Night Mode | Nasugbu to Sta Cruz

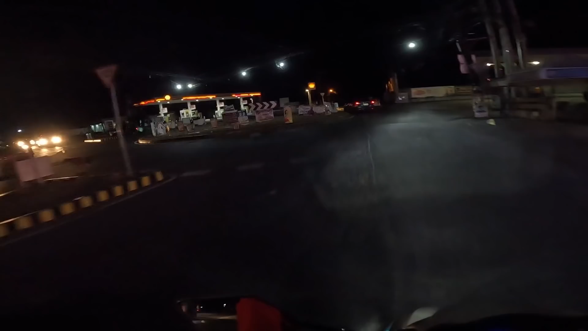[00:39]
Sarado na yung shell, patay tayo nito.
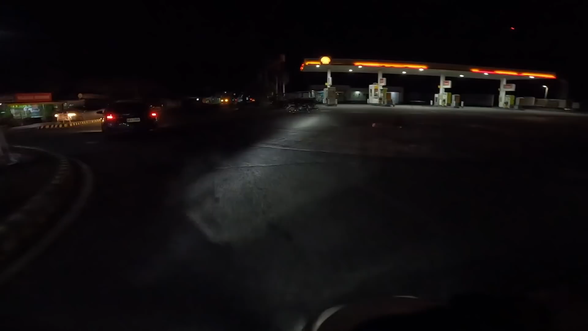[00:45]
Nako, sarado na. Sana bukas yung shell dun sa paliko.
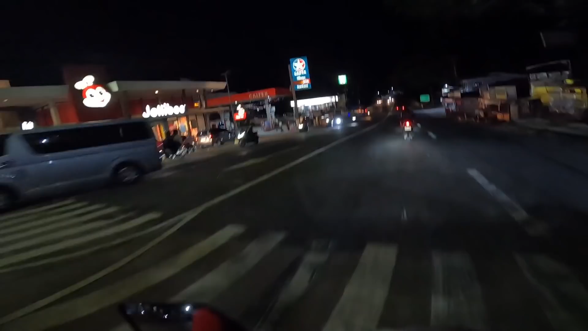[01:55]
Ay, bukas pa. Pero may Shell doon sa unahan eh. Kaya natin.
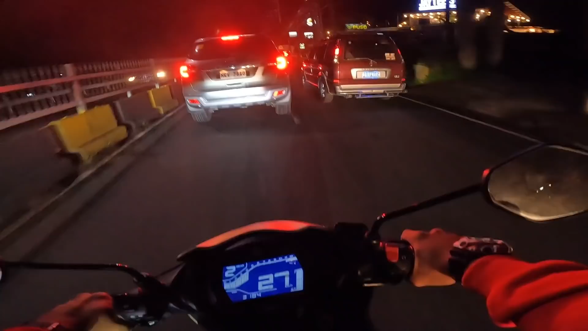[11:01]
Traffic. Why oh why? Sabado kasi. Linggo bukas. Maraming nagbakasyon. Pero ito pauwi. Oh no.
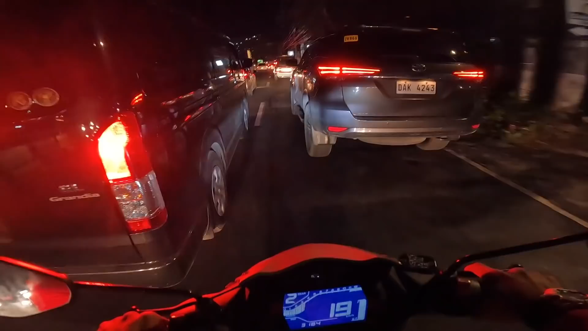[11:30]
Daming car. Ang daming car. Kasi merong rotunda. Merong rotunda here. Kaya medyo busy ang ating kalsada. Hello.
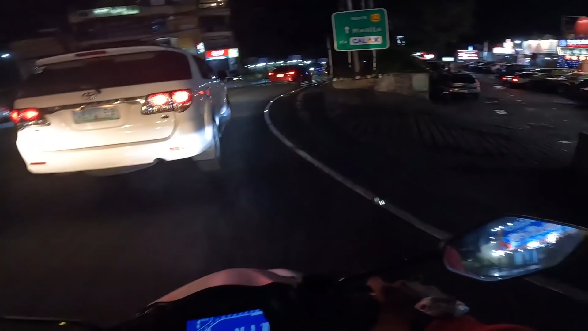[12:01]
Madulas. Umuulan ba dito?
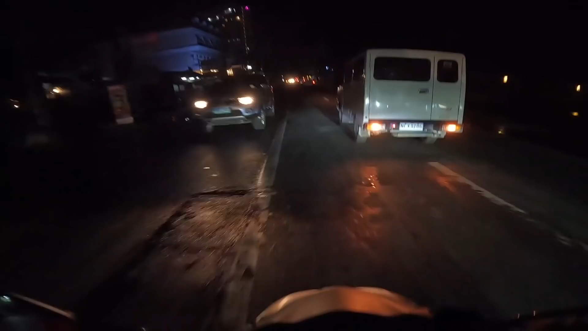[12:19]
Lagi namang may tubig dito banda. Go! Sobrang lamig! Ah! Ang lamig dito sa Gaytay! My goodness!
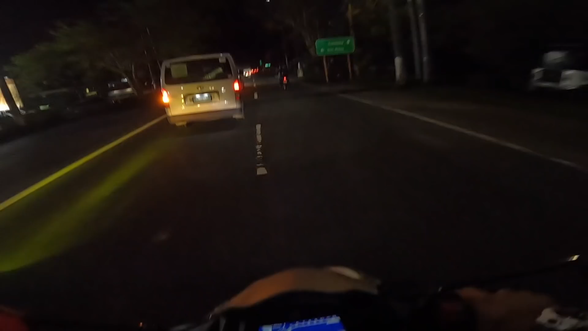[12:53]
Dito covered by the trucks. Alright, pababa na tayo sa Santa Rosa.
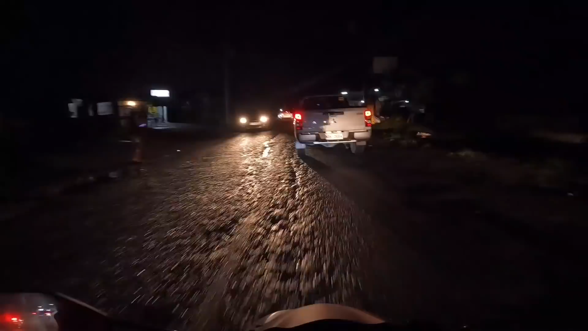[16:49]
nakakatakot naman yung sinusundan kong sasakyan. Yung sa loob may ano, may maskarang nakakatakot. Ewan ko na, umahagi pa ng GoPro. Ayun o. Ah, hindi siguro makikita. Nakakatakot. Oh no!
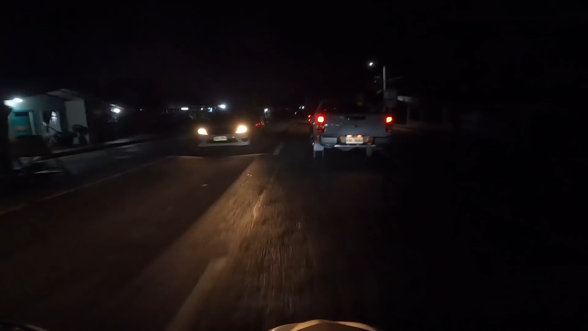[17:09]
Oh, ayun o. Uy!
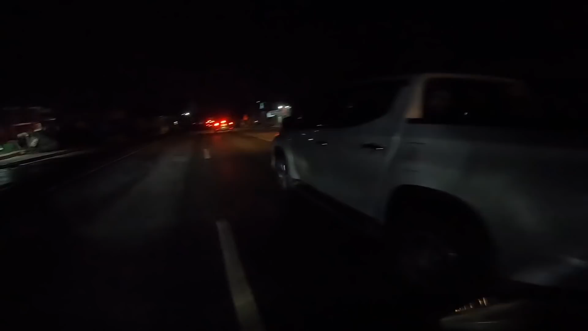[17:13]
Sama ng daan. Daming sasakyan. Why? Maybe there's a construction right over there or ahead. Pambira. Yeah, traffic.
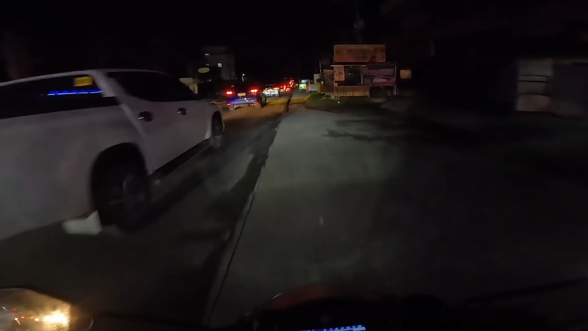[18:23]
Kulay green. Wow, ang ganda ng ilaw doon, kulay green. You know? Wow, green. Boy, green, oh, green. Diba? Ang galing ah.
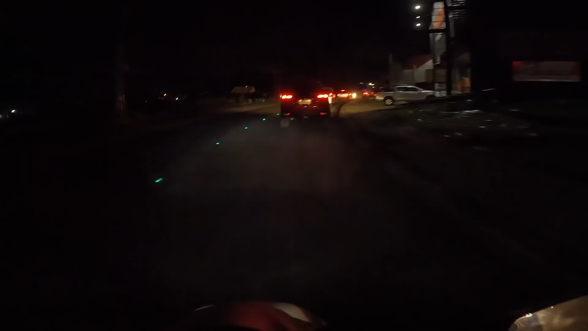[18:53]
So, sang haba, no? Saan kayo pumunta yung mga car na yan? Haba, oh. Green din yung ilaw niyo.
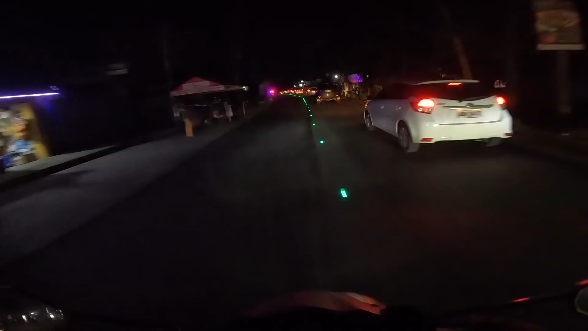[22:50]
Wala naman. Kasi baka in-stop doon banda. Ayan o, oh, abilis ang takbo lang ano, sa lubong natin kaya it's big.
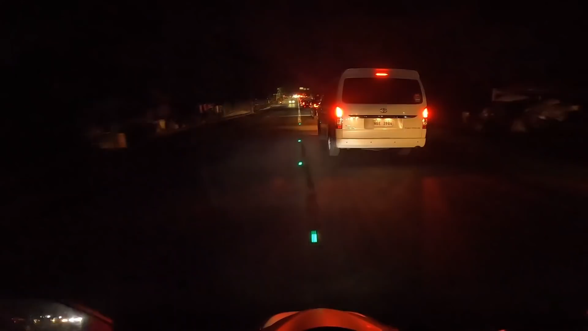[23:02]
Ah, kasi may Kallax. Lumili ko sila sa highway doon sa may unahan, you know. O diba, para untang ha. You know, siguro yung mga sasakyan na sa left side, kakaliwa yan doon sa papuntang Kallax.
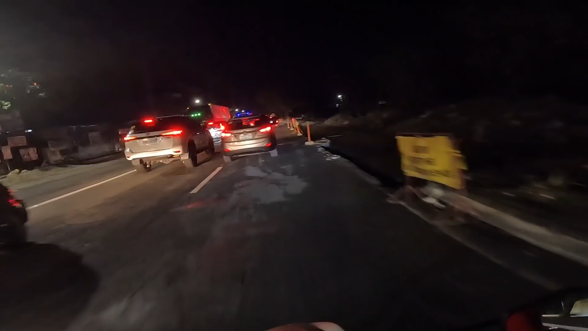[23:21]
Diba? May stop light, may traffic light pala. Kaya pala, ano, heavy traffic. Excuse me. Yun. You know, may traffic light. Kasi nga may kumakaliwa sa Kallax. Ang bihirang buhay. Up, do. Hi.
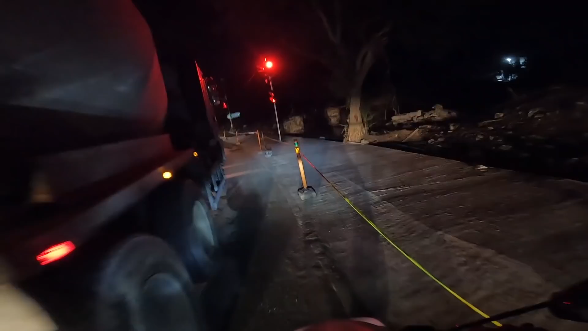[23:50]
Okay ba tayo dyan? Yun. Ayun, oh. May tricycle din.
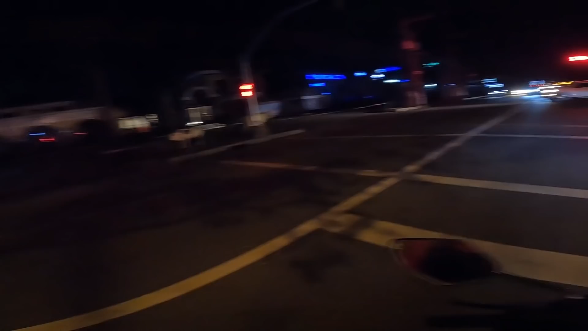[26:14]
Traffic light, ano? Hoy, bakit kayo tumatawid ng walang reflector? Nakakatakot. Oh no. Oh no. Thank you.
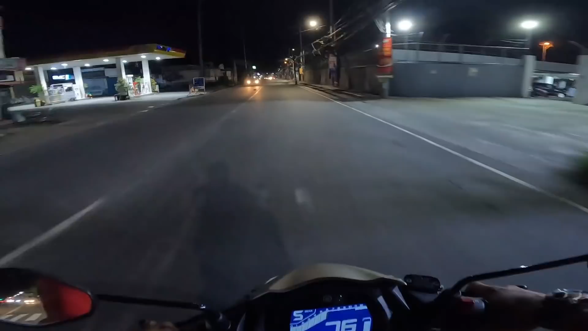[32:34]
lahat. Oh, lubak, lubak road. Wala pala. Anino pala yun? Anino pala? Akala ko lubak, lubak road. Anino pala? Anino na mga poste? Up! Dito ang maraming lubak, lubak road.